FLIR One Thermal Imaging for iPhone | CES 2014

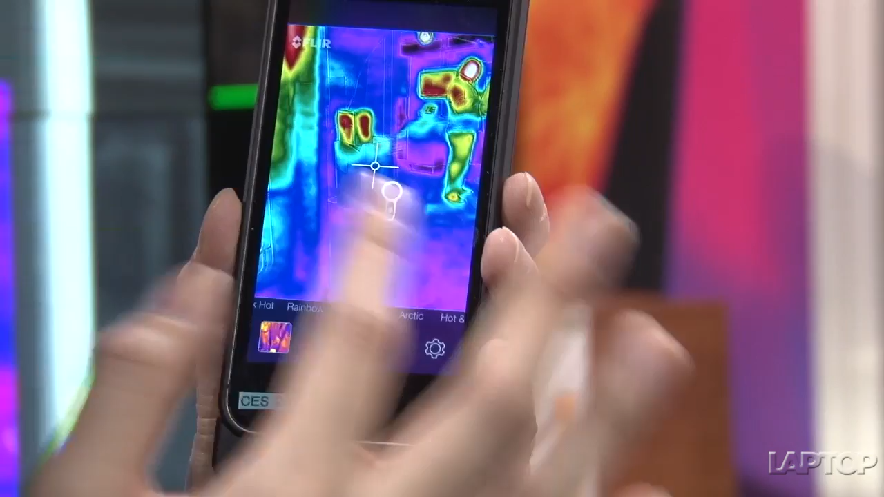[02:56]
kinds of different colors and then there's settings so you can take video you can take photo and this comes with a 1400